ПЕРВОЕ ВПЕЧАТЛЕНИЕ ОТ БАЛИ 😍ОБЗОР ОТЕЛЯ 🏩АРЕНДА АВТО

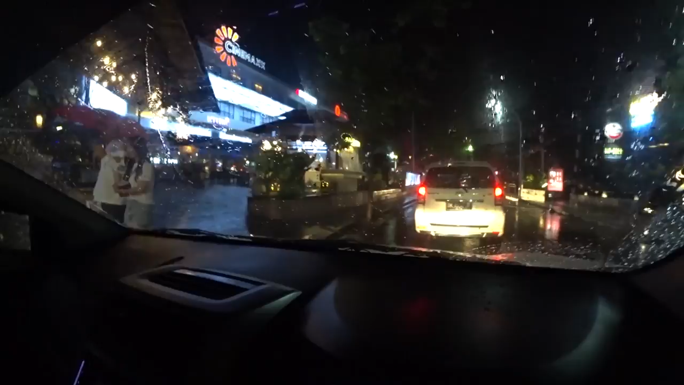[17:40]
отъехали недалеко от нашей гостиницы не знаю едем куда глаза глядят может быть что-нибудь интересненькое увидим остановимся мы приехали в торговый центр взяли парковочный какой-то талончик заехали на парковку